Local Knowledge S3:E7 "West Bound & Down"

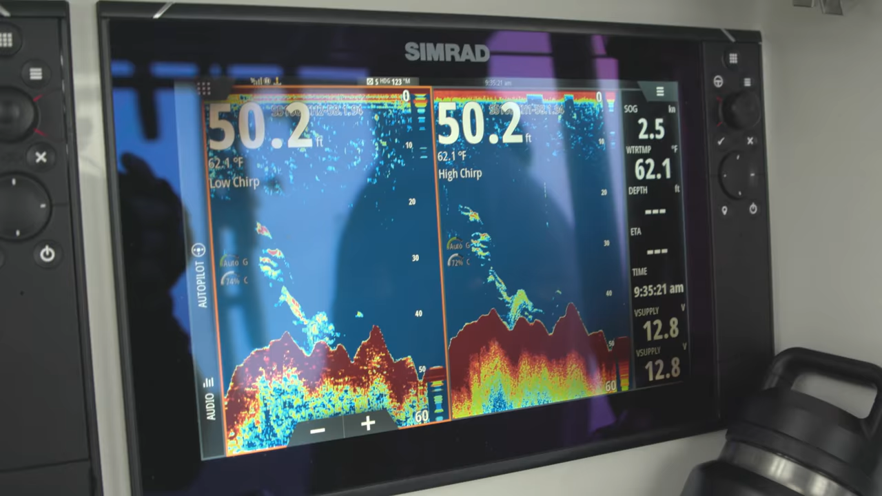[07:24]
On screen: depth 50.2 ft, water 62.1°F
Yeah, that's what we're looking for right there on the meter rush.
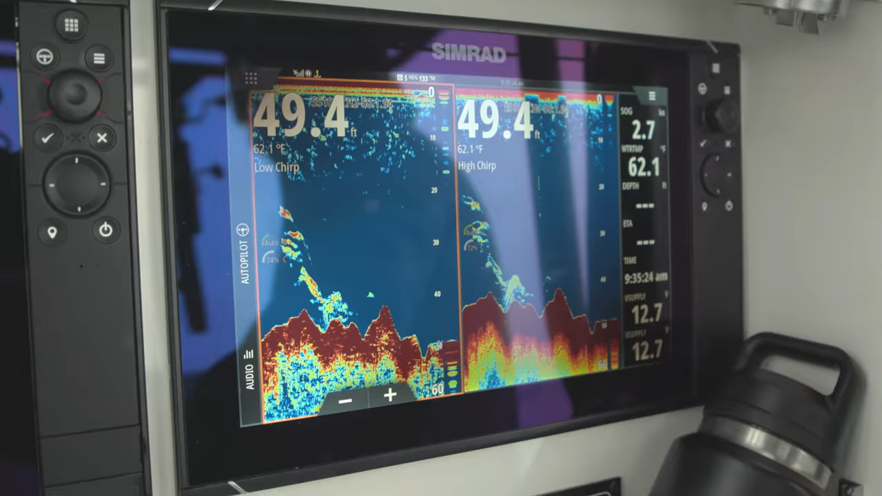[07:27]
On screen: depth 49.4 ft, water 62.1°F
Bigger marks suspended off the bottom. A little bait on the bottom, the fish over top. Probably what they're beating up. Yep.